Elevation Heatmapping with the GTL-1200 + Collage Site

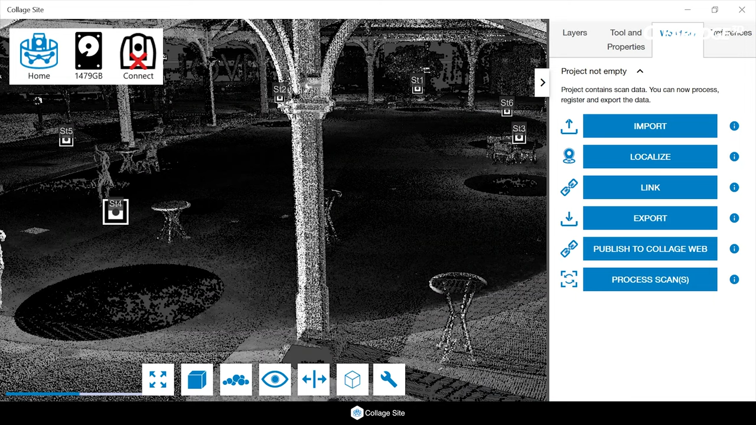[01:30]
One of those main features is the introduction of elevation heat maps as a visibility option in Collage Sight 145. So in order to enable these elevation heat maps, all we do is click the button for our elevation settings.
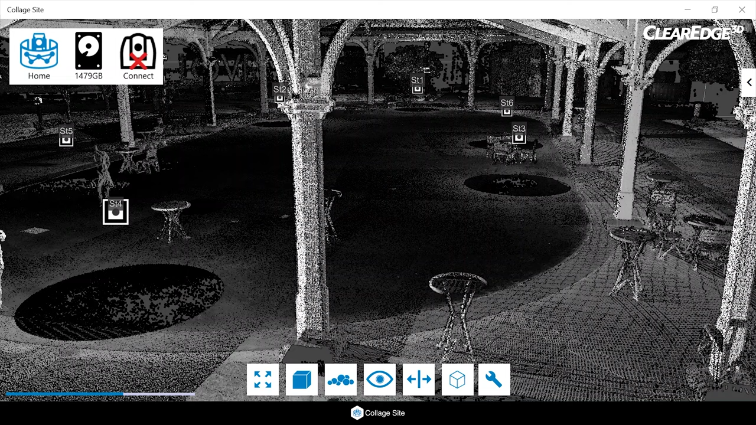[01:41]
And as you can see, we can go from grayscale right into an elevation heat map. Now we have a couple different types of heat maps.
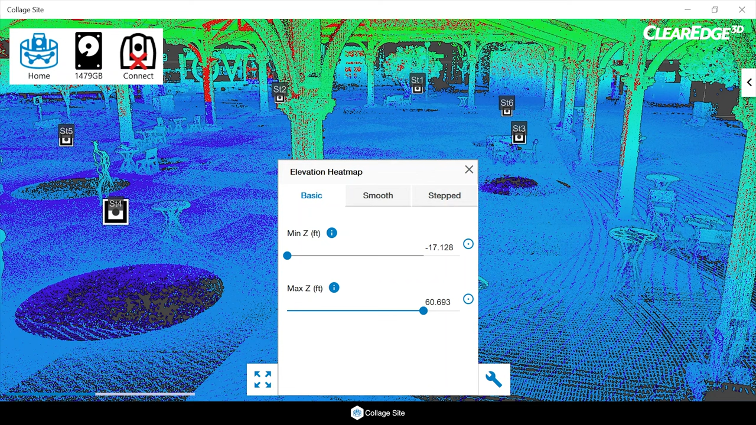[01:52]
We have a basic heat map where we can set the min and max z, with a smooth, which is a more basic heat map with a couple of different settings. But what I'll focus on is the stepped heat map. This gives us the most settings. So within the stepped heat map, we can either manually enter a reference elevation, or if we aren't sure, or we want to use the data that we've collected in Collage Sight, we can click this button here, the little circle with a dot in it. And then we can click anywhere in our data that we've captured in Collage Sight and make that our reference elevation. There we go.
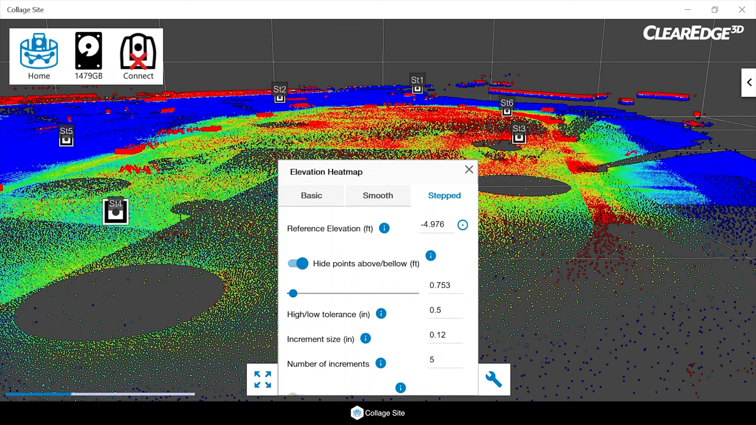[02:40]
And what this does is it creates a temporary section box around our data. Now, when we have hide points below turned on, we can either dynamically update the range of the section box via this slider, or we can manually type the value. I like to keep mine nice and tight, especially when I'm working on slabs. So I'll leave this one nice and tight. We can further set a high and low tolerance. High and low tolerance for heat map elevation allows us to set the tolerance above and below our reference elevation.
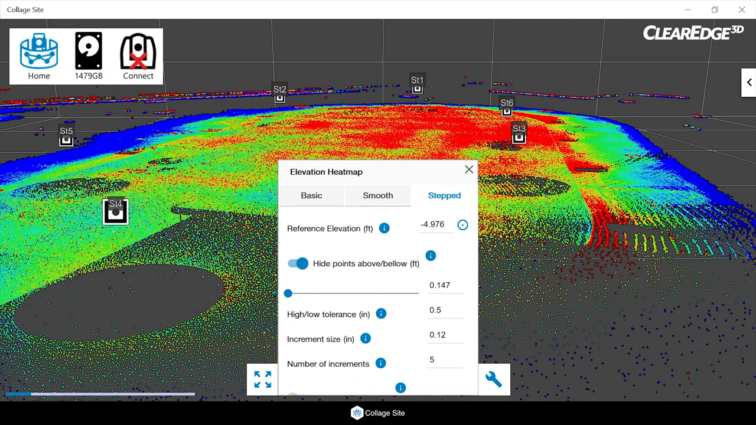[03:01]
Furthermore, we can set the increment size, which is the detection or change in color based off of a defined increment. I have mine set to about an eighth of an inch here. And then you can actually set the number of increments that are visible.
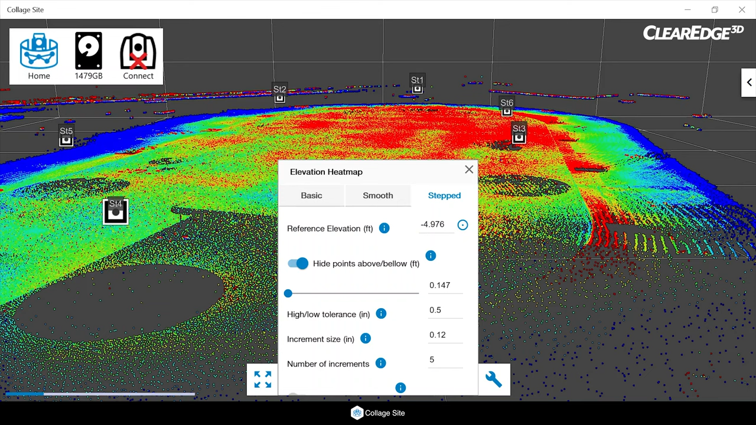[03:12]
We currently have five. That means we have five below our target elevation and five above. Thanks for checking this out. This is one of the main features that is new in Collage Sight 145. Hope to see you guys next time.